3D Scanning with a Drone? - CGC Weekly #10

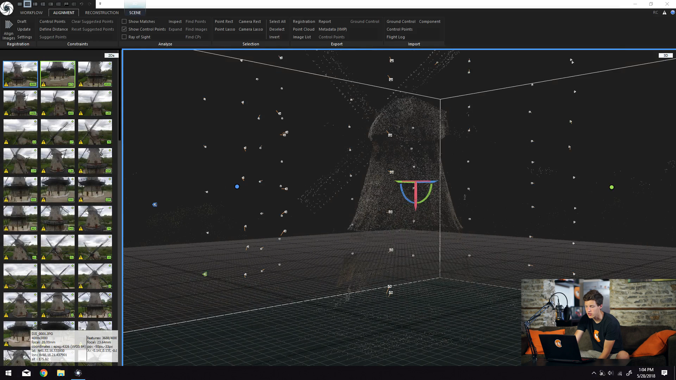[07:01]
This is called a sparse point reconstruction and you'll notice it's called a sparse point reconstruction because the points are you know very sparse.
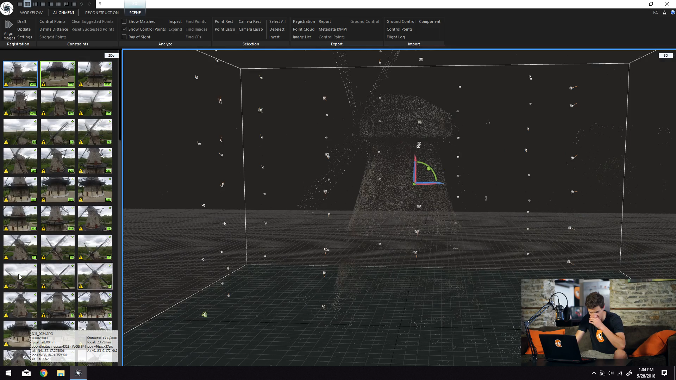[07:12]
There's not much going on here but that's pretty cool. So we have our sparse point our sparse point cloud
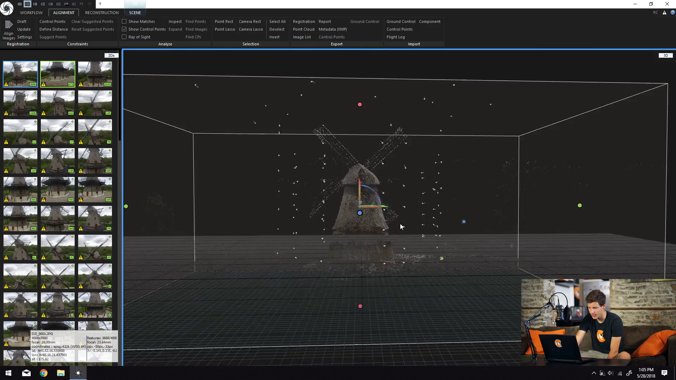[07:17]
calculated here and you can see all of our individual cameras making up these lines on the outside of our mesh.
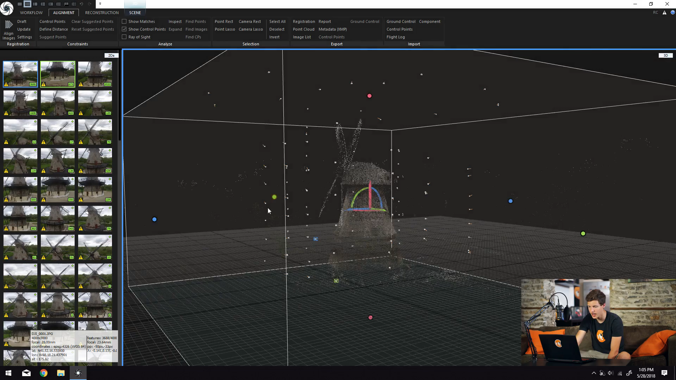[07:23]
So now we just need to actually reconstruct it.
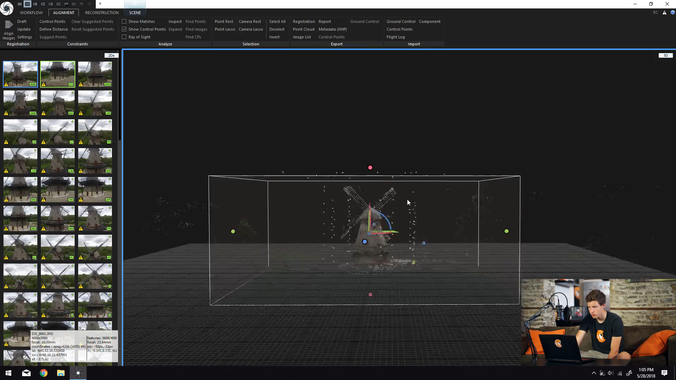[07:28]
Make a dense point cloud which fortunately RealityCapture does by itself automatically
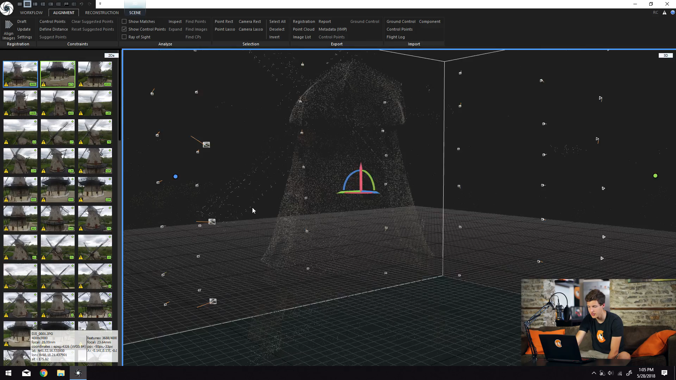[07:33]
and then generate some geometry for it.
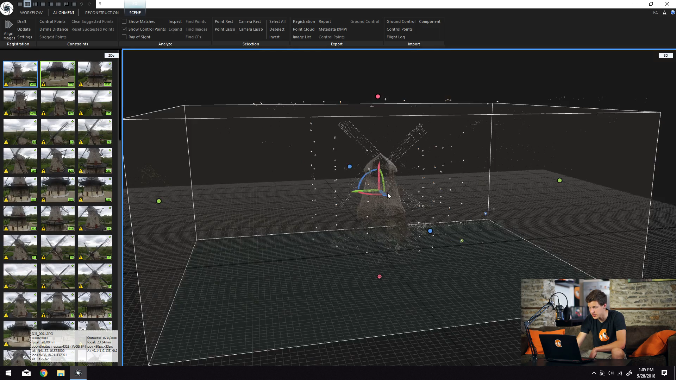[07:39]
So the first thing I'm going to do is actually shrink down this bounding box that kind of surrounds everything here. And this is used to determine what area is actually going to be reconstructed when we get to the reconstruction process.
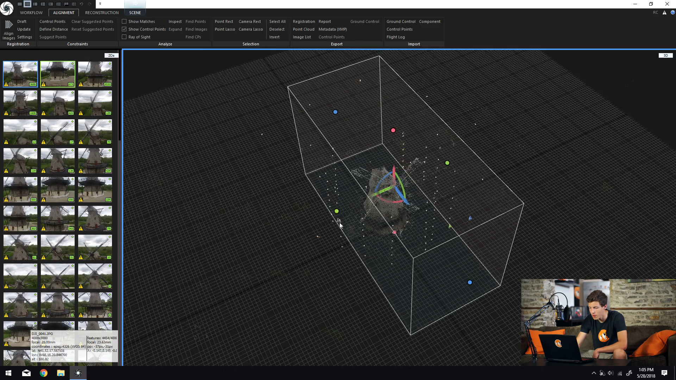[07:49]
And we want a smaller area because then it will have to calculate less things and therefore is more ideal for our purposes.
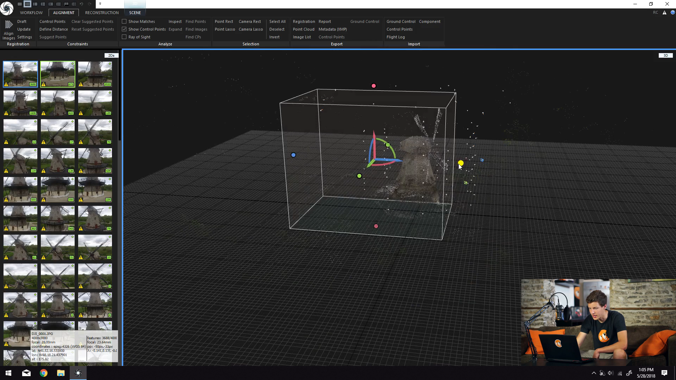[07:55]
So I'm going to shrink this in quite a bit.
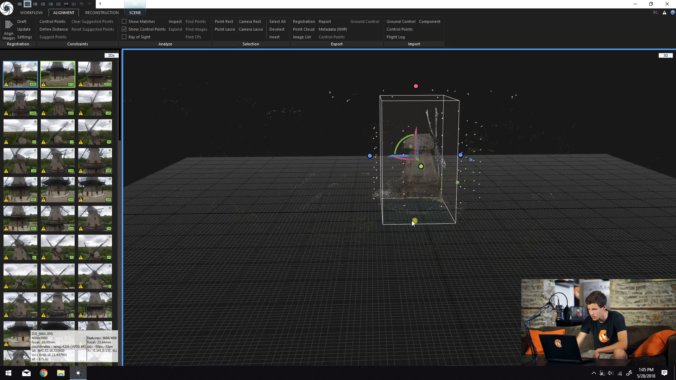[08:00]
Let me move it out a tad. Perfect. So there we have our bounding box now relatively well fit around the outside of our windmill.
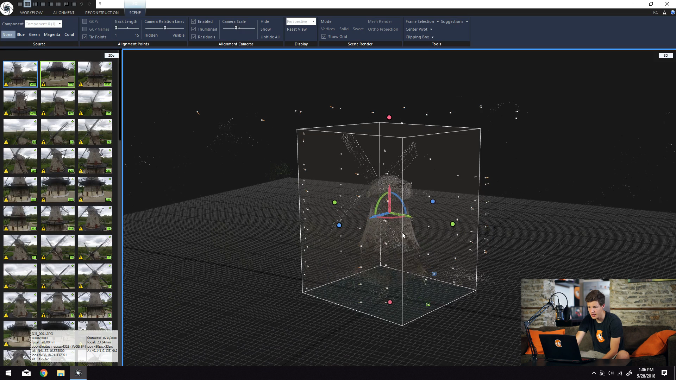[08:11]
So we can go ahead and begin the geometry reconstruction. So if we come up to the reconstruction tab up at the top here,
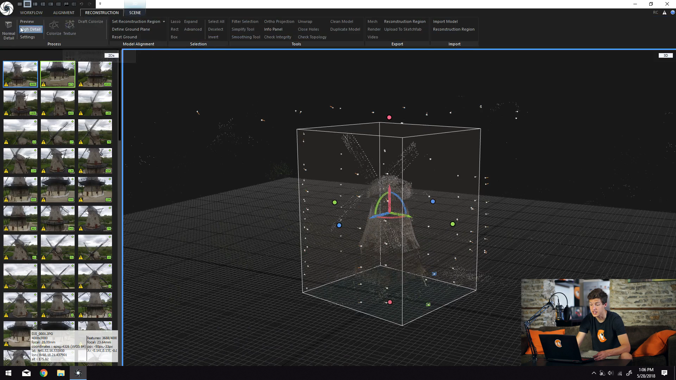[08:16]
sorry I can't talk, and click normal detail, our normal detail mesh will begin generating.
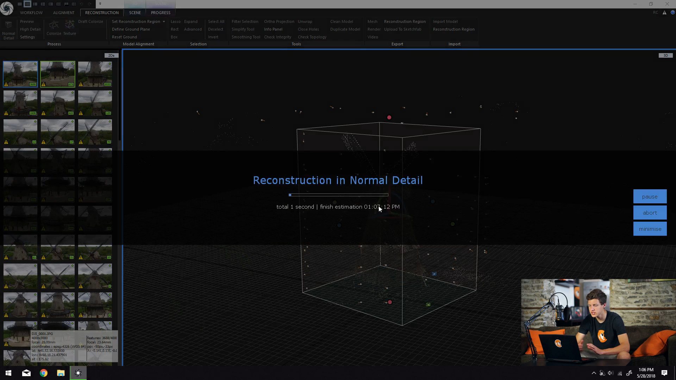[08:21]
Now reconstruction is probably the longest process in the process of 3D scanning because it actually has to calculate the, what is it,
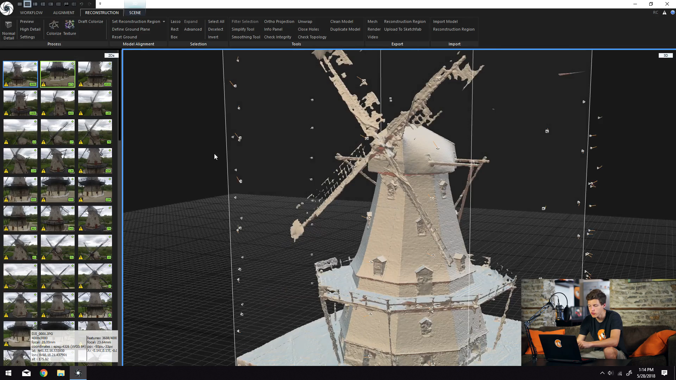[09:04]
As you can see, we now have our model reconstructed here and it's just for now the mesh, but we can go ahead and calculate textures if we want to. But I'm not going to do that quite yet because I want to first simplify the geometry. So in order to simplify the geometry, there's this awesome tool called the simplify tool, which helps get rid of extra things or extra triangles in your scene.
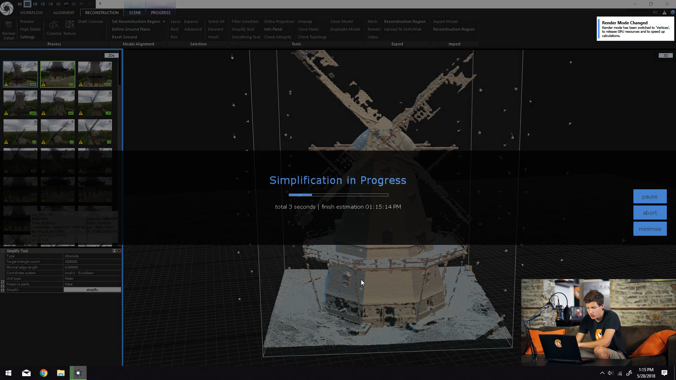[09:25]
fortunately, but it does reduce the amount of polygons significantly. The next thing I'm going to do is click check integrity and this will basically check to make sure there are no issues in the geometry of the model. And the last thing I'm going to press is check topology and that will also get rid of extra things,
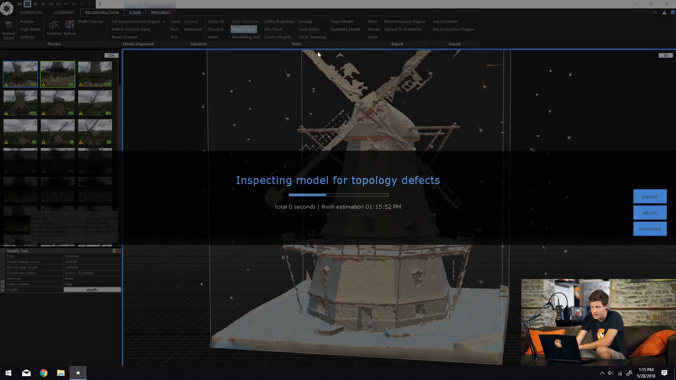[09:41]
um, in our scene. So there is a slight issue or there are a few slight issues with our reconstruction here. You can see that the windmill did unfortunately, uh,
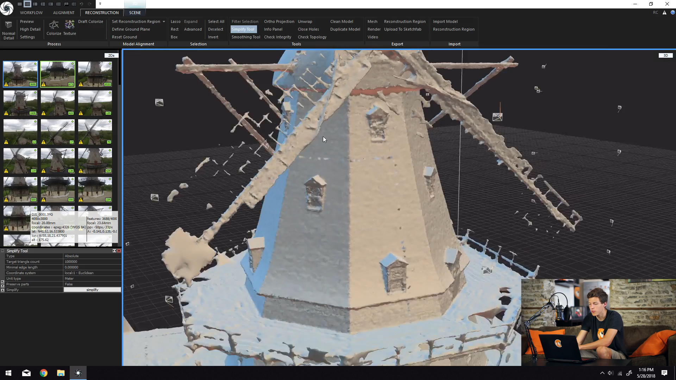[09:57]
we have some errors or well, we did have some errors scanning the blades of the windmill. Uh, they are kind of glitchy.
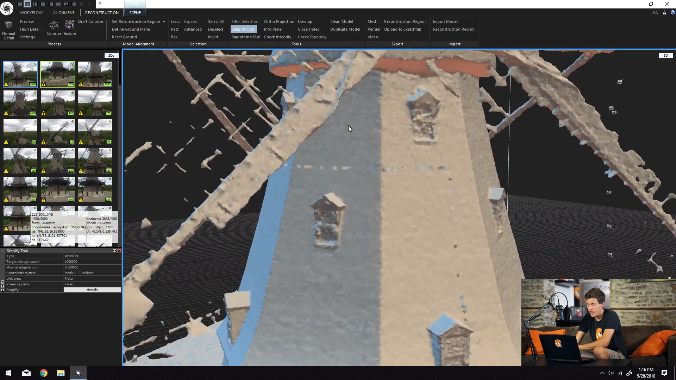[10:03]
Uh, if we look down below the platform here, you can see that there is a hole in the middle of the platform.
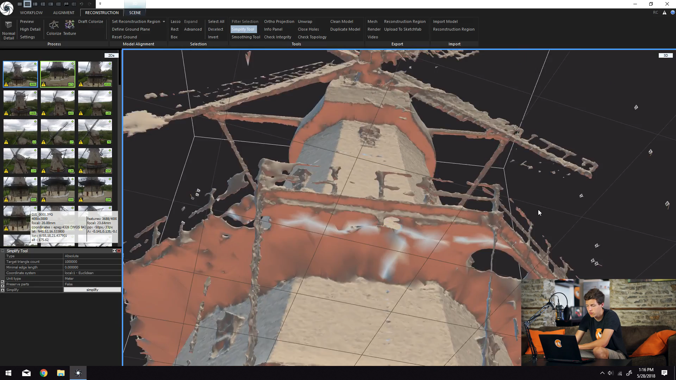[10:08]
There are actually a few holes and you'll also notice if we look at the windows because the windows are reflective, it had some trouble computing the geometry for those.
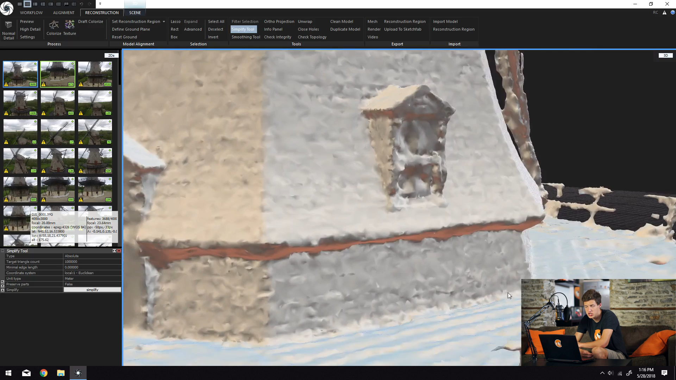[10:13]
Uh, so we unfortunately lost the windows as well.
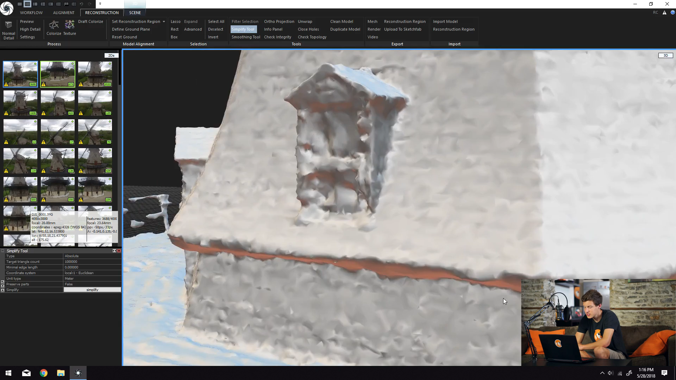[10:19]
So it kind of sucks, but you know, it still came out pretty good and we definitely got that base geometry down really well.
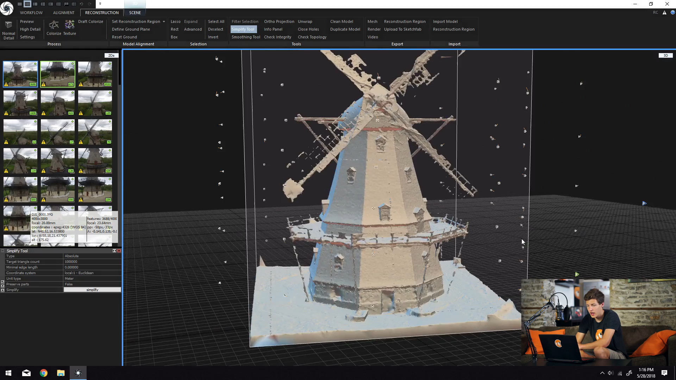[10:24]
Uh, so I'm going to go ahead and click texture in the upper left here and texture will